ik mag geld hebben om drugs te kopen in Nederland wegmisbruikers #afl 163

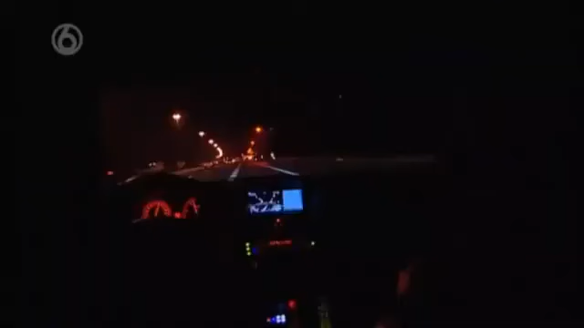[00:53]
Lima 30, Lima 10, waar rijden nu de oprit van het Shellstation op. Dan rijden wij achterlangs en dan nemen we zicht vanaf de parkeerplaats. Voor jou informatie, hij gaat niet tanken. De surveillanten houden het verdachte voertuig nauwlettend in de gaten.
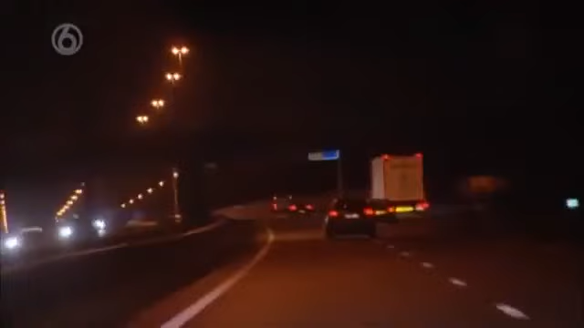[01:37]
tijd afstand gestart. Hij rijdt in twee rijstelen. Ja, we zitten 61 rond. Danny, ik denk dat als je een meting hebt, dat je er zo meteen naartoe moet.